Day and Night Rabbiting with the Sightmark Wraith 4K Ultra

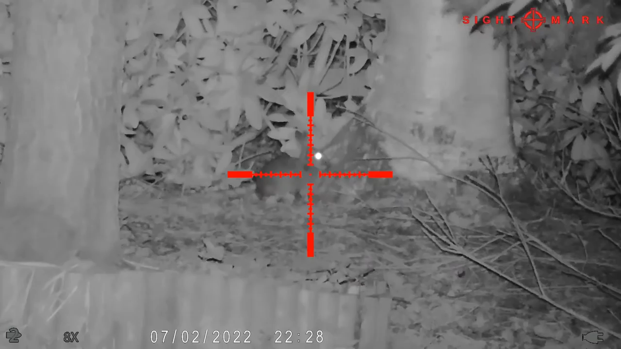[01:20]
So I had a few hours out on a new permission for some rabbits. Took the Wraith 4k HD Ultra with me. Give that a little run out on the 22LR at about 20 rabbits you know ranging from sort of 35 yards out to 75. I've got loads of footage on that. One thing I did find at the end of the sort of that just before it was getting dark I couldn't see under hedges and stuff like that so I was just using the red the red filter on the wicked light
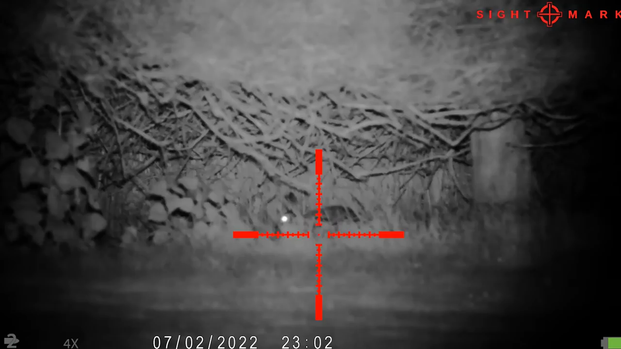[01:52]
67i just to highlight under the bushes and that is doing that is doing a top job there.
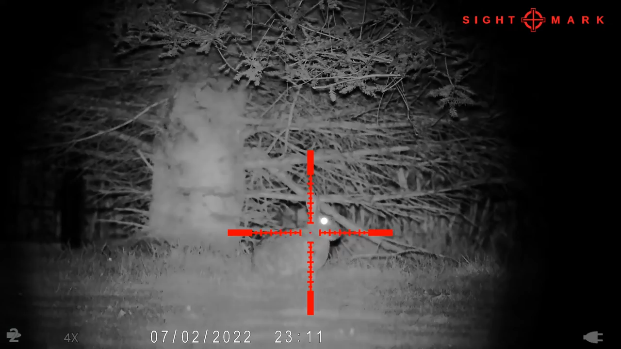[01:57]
I just got enough light into the sensor to illuminate
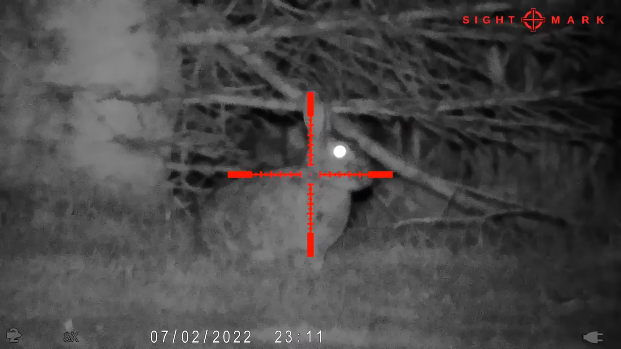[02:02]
this either the silhouette of the rabbit or you can see the eye shine under the trees under the low branches and yeah got a good result in the end so
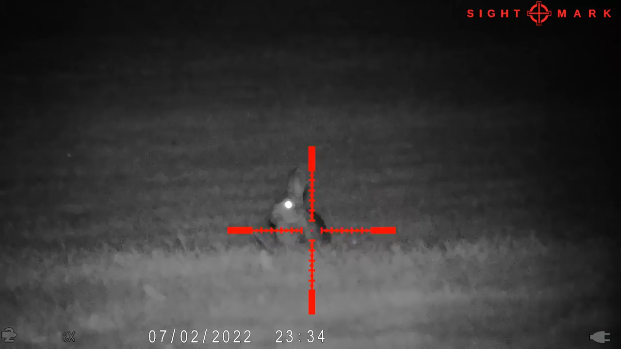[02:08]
happy days 20 rabbits in the bag and a happy landowner.